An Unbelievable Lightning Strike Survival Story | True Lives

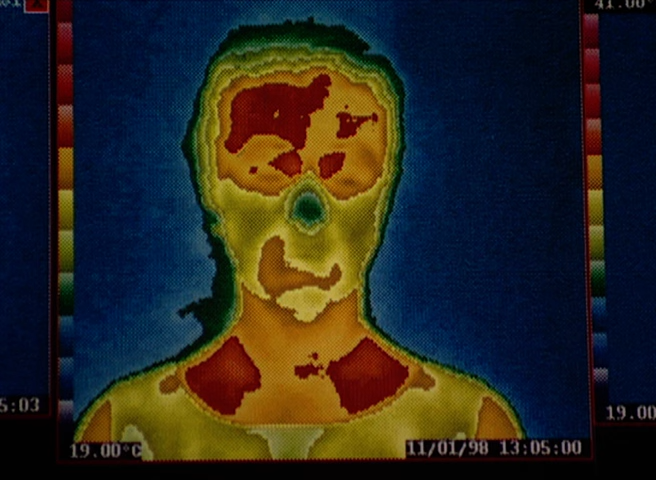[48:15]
On screen: scale bottom 19.00°C
Husheng Husheng believes these asymmetrical red areas show where Linda was struck by lightning.
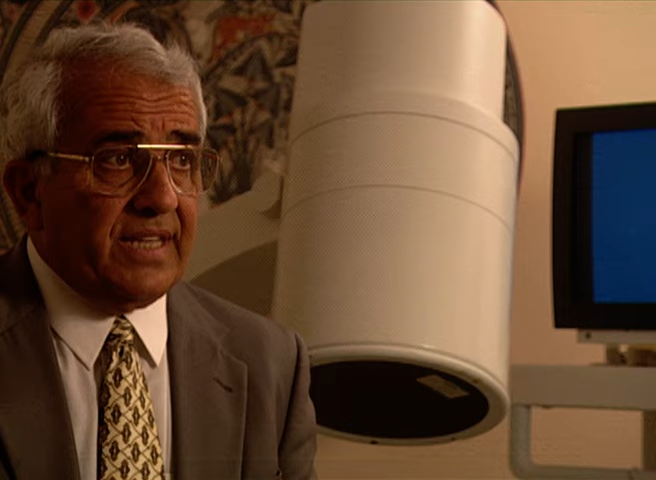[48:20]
The area that has been hit and the electricity has gone through the skin in that area, it has paralyzed the nerves in the wall of blood vessels in that area. So those blood vessels cannot constrict when they are exposed to cool weather.
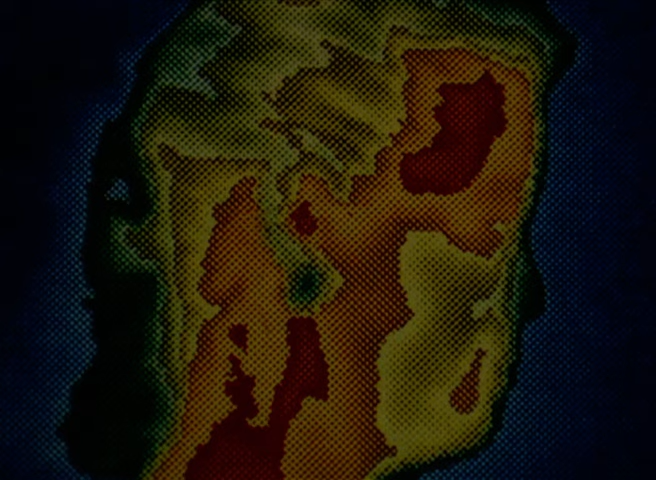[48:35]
As a result, that area is hot compared to the surrounding area of the skin that's cold.
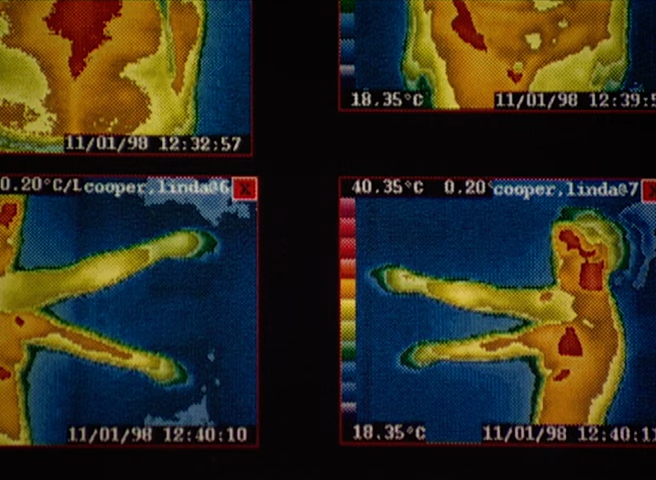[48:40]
This is just like a hole in a radiator leaking the heat out and the blood vessels that are normal surrounding it are compensating for it by keeping it cold.
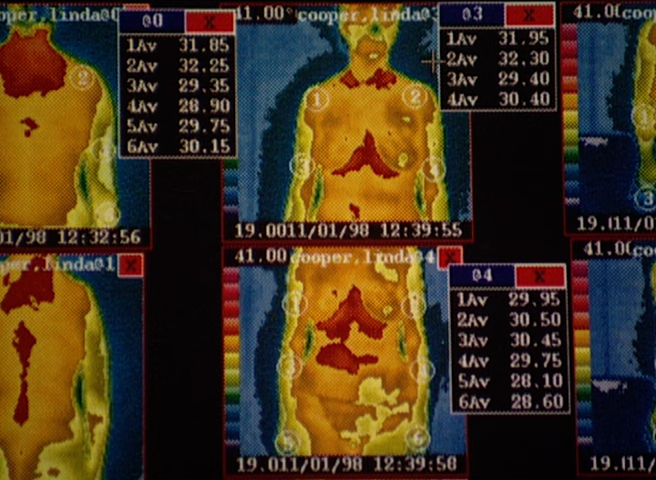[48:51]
In these red areas,
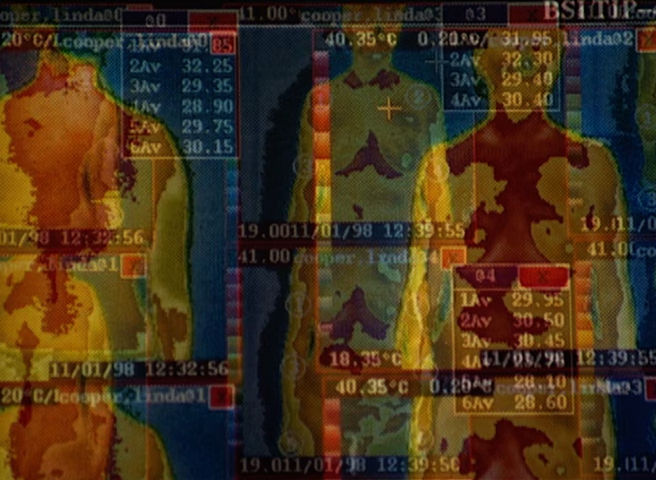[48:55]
Husheng believes the skin's natural resistance to electrical charge has been greatly reduced.